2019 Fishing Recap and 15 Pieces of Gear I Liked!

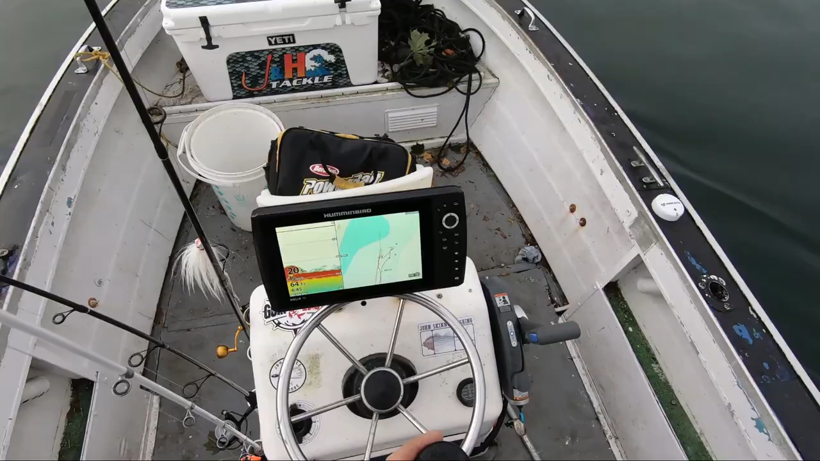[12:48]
All right, so you saw one aspect of the trolling motor, and that was dialing in a drift. What I'm doing here is I'm anchoring the boat with the trolling motor using the spot lock feature. And if you fish for things like blackfish, any kind of fish where you need to be right on the structure, this is such a game changer, because first of all, I'm going with the electric trolling motor here, nice and quiet, not disturbing the fish, and I'm able to position the boat right over the structure. I'm just watching that fish finder, trying to get on the most
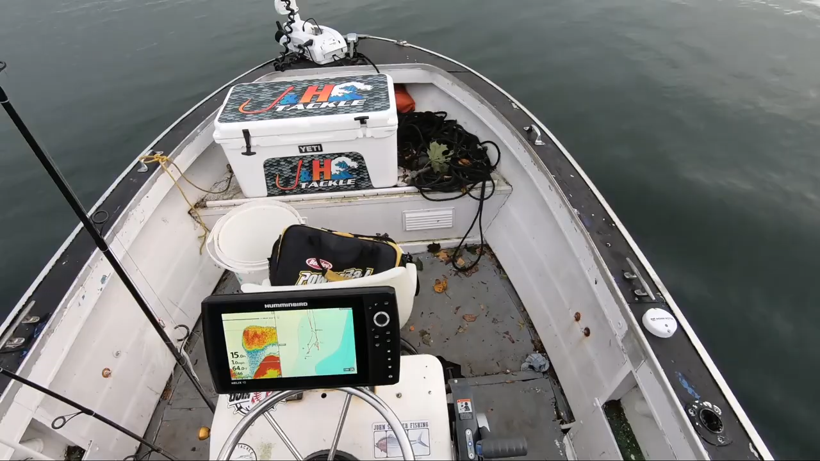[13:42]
I'm not banging anchors around and missing it with the first shot on the anchor. And yeah, there it is. Look, there's the structure. Boom. I'm going to push a button. I'm going to stay right on that. And for stuff like blackfishing and other species, boy,
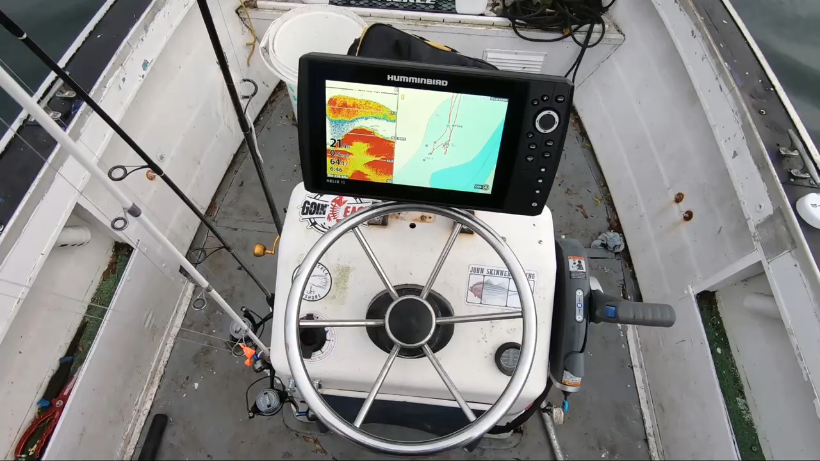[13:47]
it's there's just no, you know, nothing beats it.